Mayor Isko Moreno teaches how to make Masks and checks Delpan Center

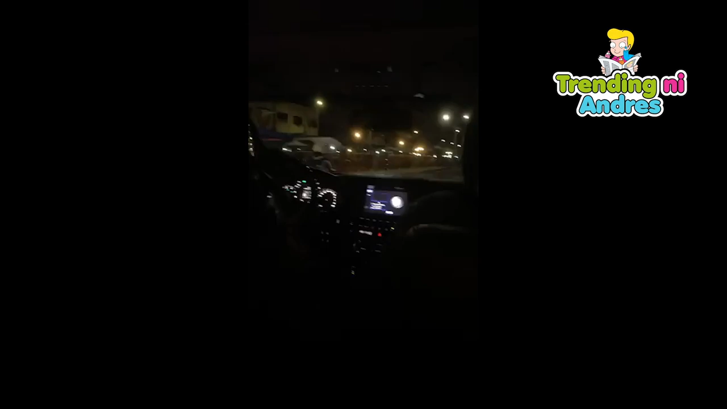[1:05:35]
Ito lang po na exempt sa curfew. Ito pong ito po yung Recto, no, na portion sa gabi na gulayan. Tuloy-tuloy po 'yan kasi ang logic behind para lahat ng pamilyang bayan na pangunahing bilihin ng ating mga kababayan, no, ay patuloy na magkaroon ng enough supply ng basic